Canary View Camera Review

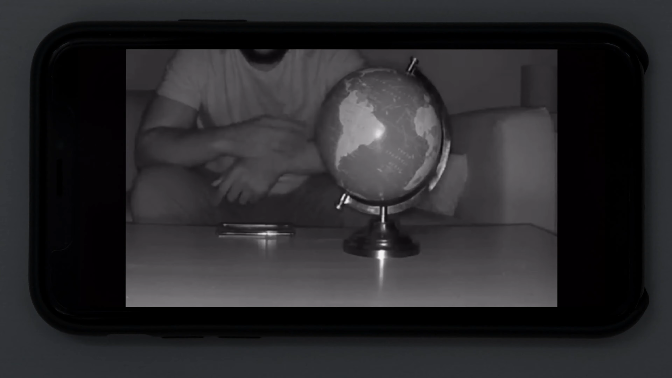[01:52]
you can just pinch your fingers and really zoom in on that particular area that you want to see. When it comes to stellar video quality for the Canary View, we're giving it full marks.
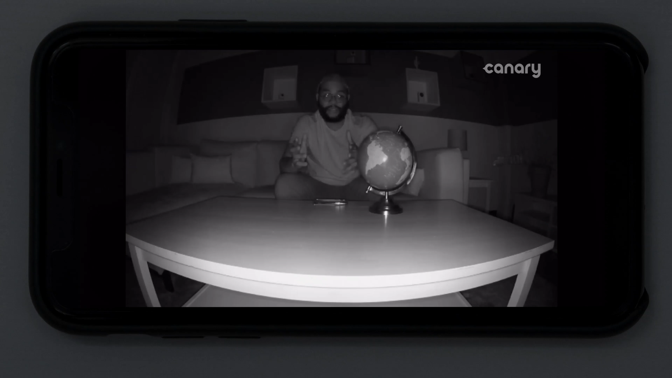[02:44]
with that 1080p high-definition video, crisp, clear images and video of what is taking place, even in the dark.